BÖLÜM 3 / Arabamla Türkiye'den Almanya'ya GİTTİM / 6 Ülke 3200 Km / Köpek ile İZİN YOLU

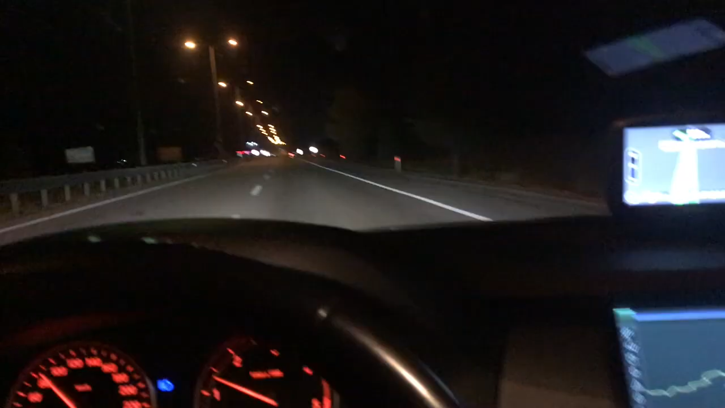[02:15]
Şimdi Kapıkule'ye bir 6-7 kilometre kaldı. Size buraları da göstereyim şöyle. Böyle normal bir gidiyorsunuz.
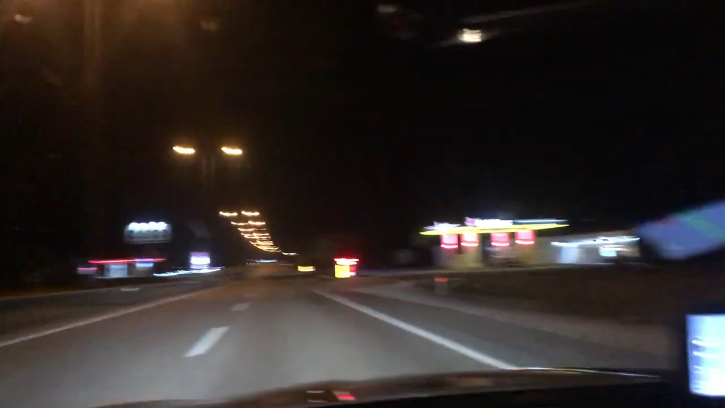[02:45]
Yani bu şekilde devam arkadaşlar. Şimdi Bulgar'a girmeden ne yapacağım?